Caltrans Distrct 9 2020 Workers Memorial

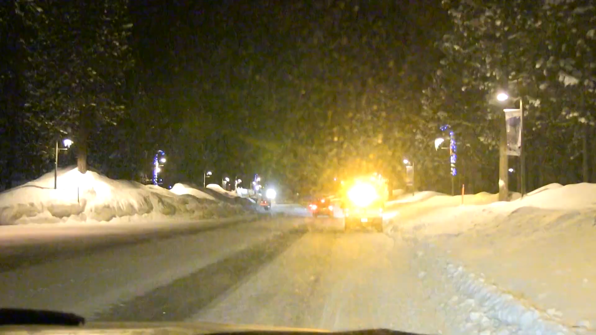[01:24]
hoping to warn oncoming motorists of the incident just around the curve.